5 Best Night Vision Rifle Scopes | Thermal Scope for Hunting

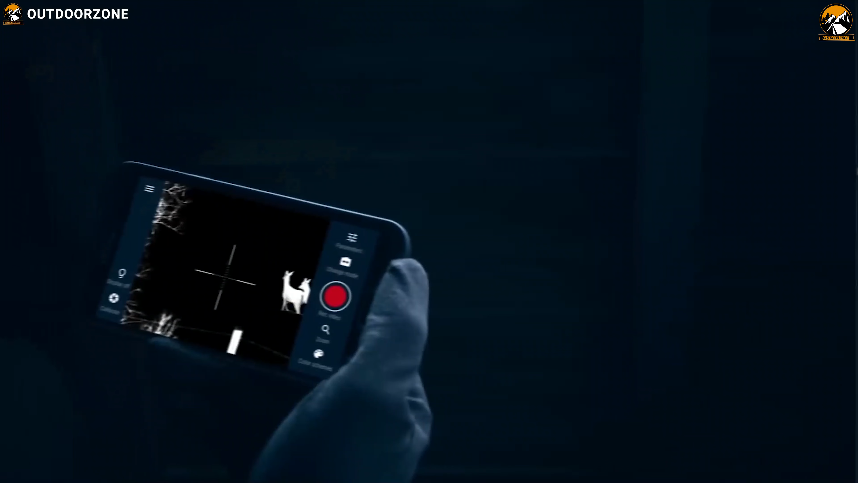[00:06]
To be able to spot prey no matter the time of the day, forest cover,
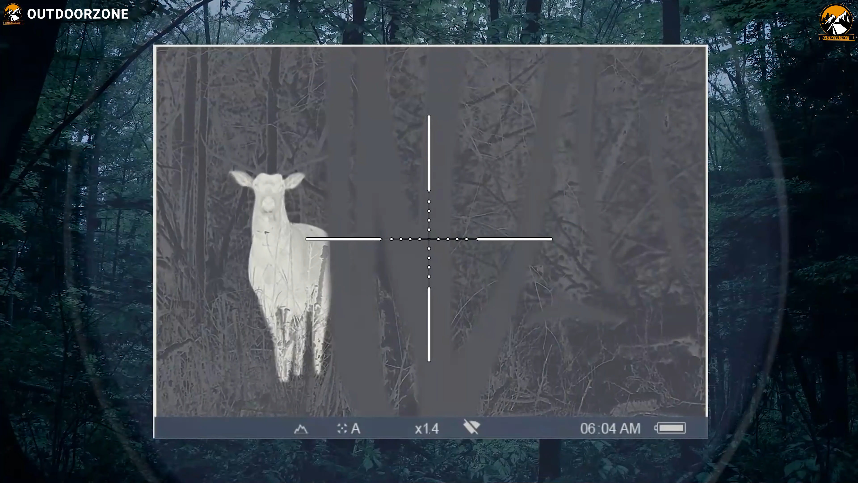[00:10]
or anything else, that's how a thermal light vision scope works for nighttime hunting.
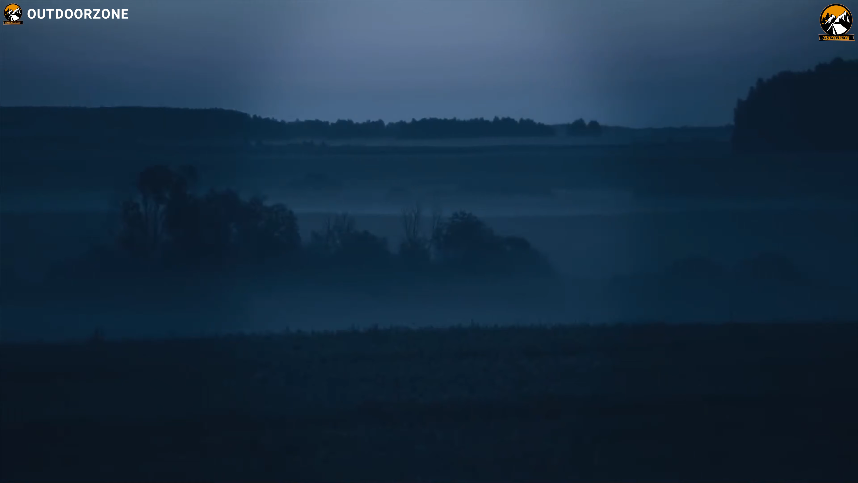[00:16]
These powerful scopes become your virtual eye in pitch black night and provide
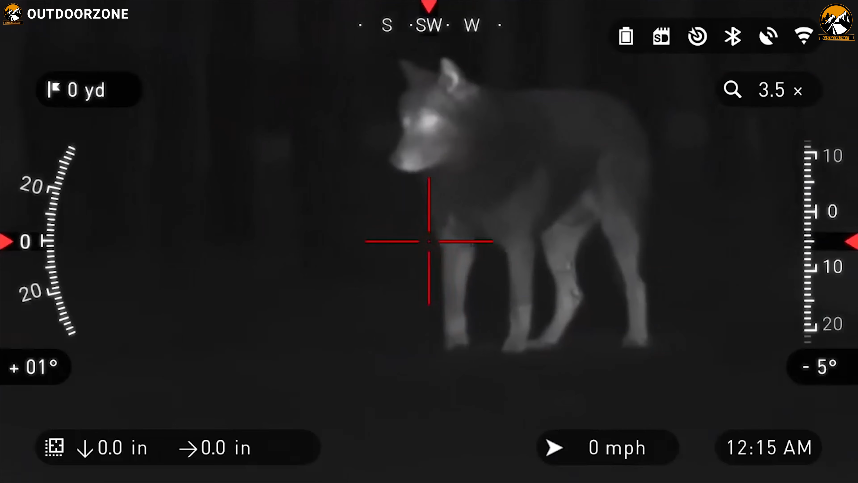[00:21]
you a clear view at your subject to maximize your success rate.
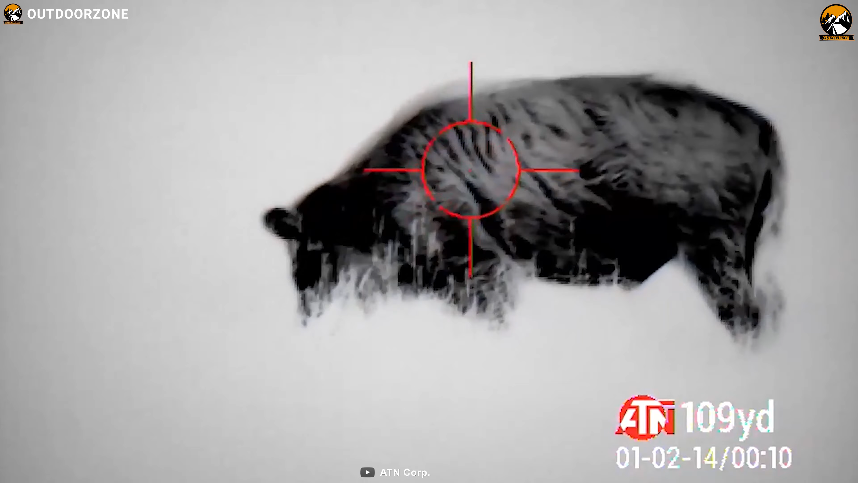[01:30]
By combining Ultra HD sensor with Obsidian 4 dual-core processor,
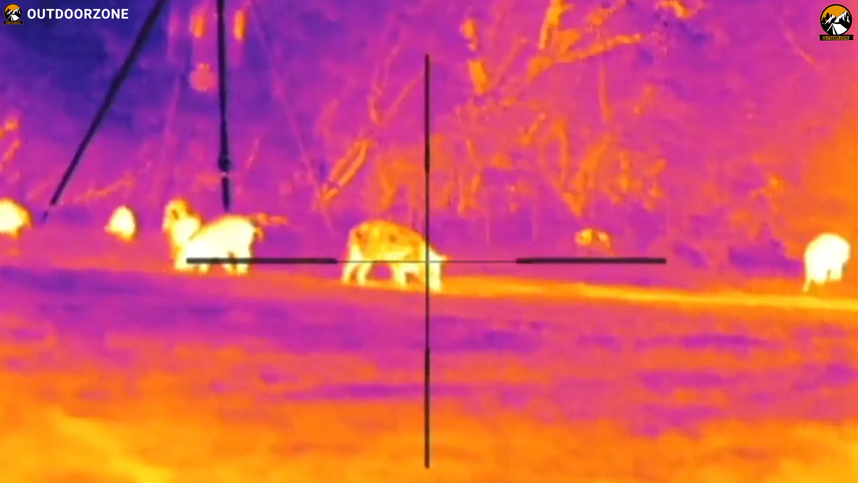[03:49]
The Predator has multi-coated all glass lenses and a manually
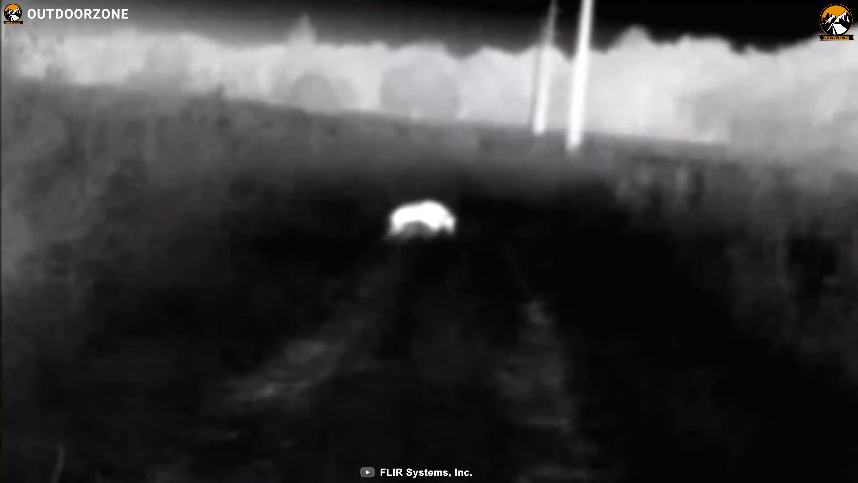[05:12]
a high-performance scope that becomes your eagle eye in the dark to make your hunting successful.
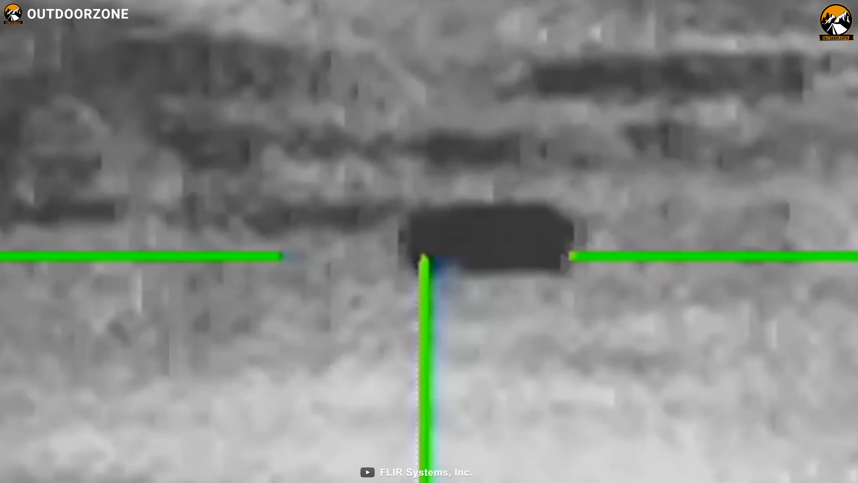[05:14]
Built by the leader in infrared technology, the Flour Thermosite RS32 60Hz
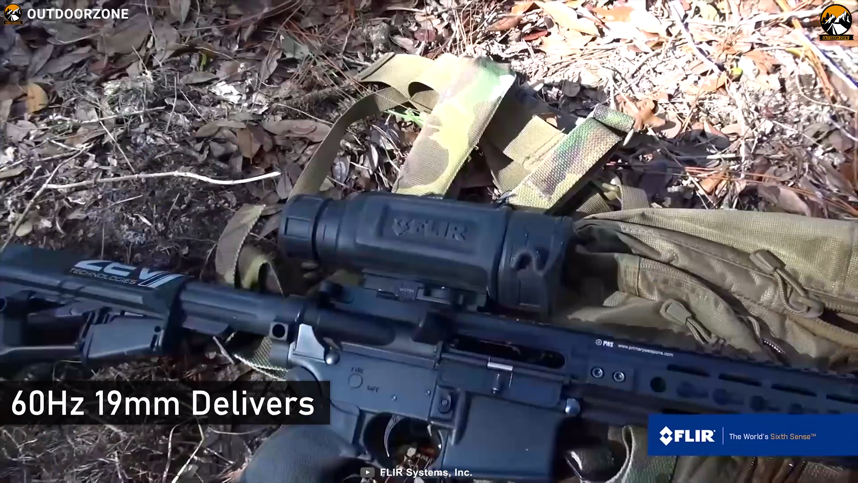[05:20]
19mm delivers the range of features you want with the thermal performance you expect.
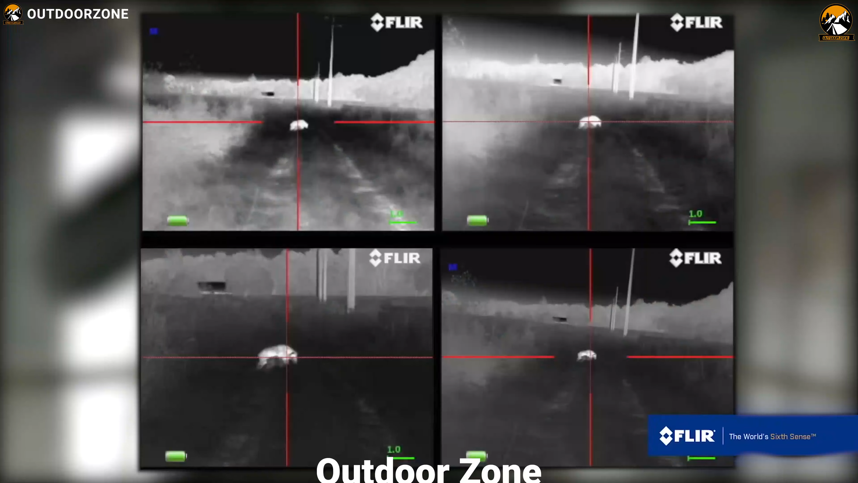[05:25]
The scope contains the most advanced image correction technology available and optimizes images automatically.
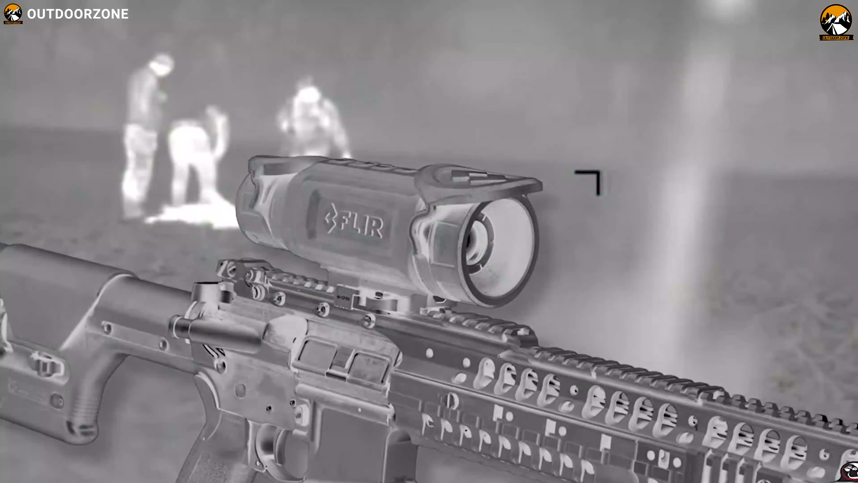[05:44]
up to 16 times digital zoom and multiple reticle options with a repeatable and dependable zero.
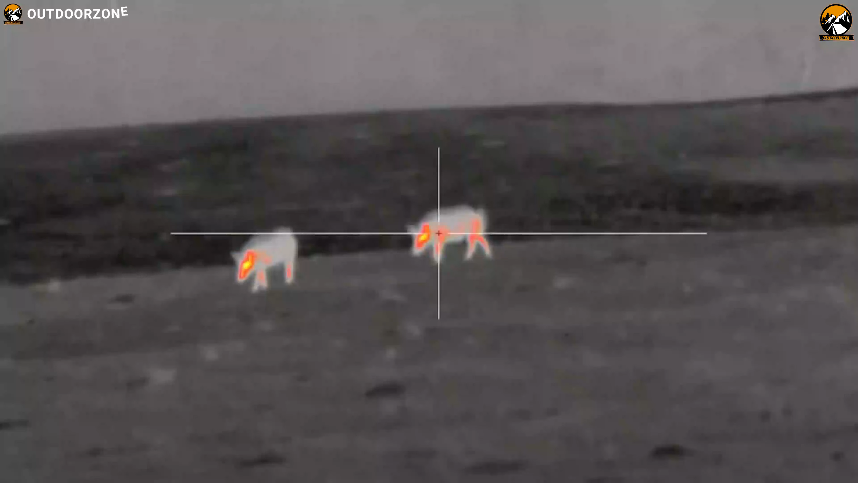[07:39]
The scope's integrated rangefinder calculates distances to your target.
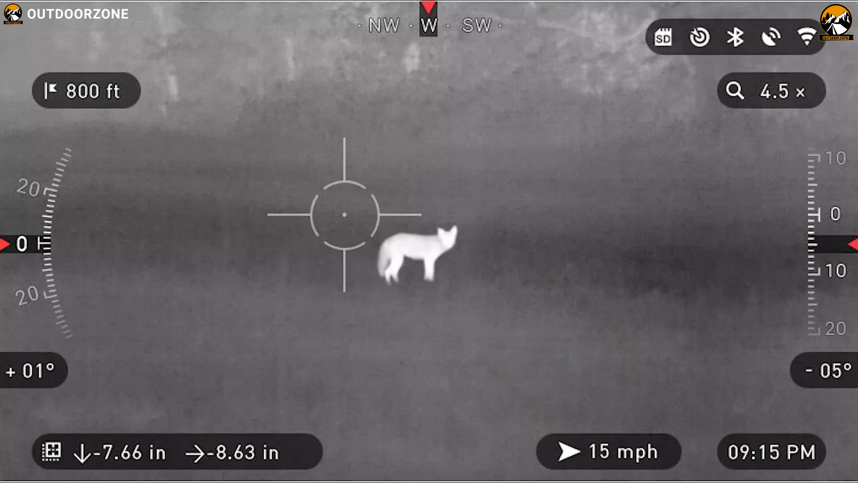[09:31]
It features gyroscopic image stabilization that keeps the image steady at higher power and capture 1280x960 still images or video at 30 frames per second and saves them to an onboard microSD card slot.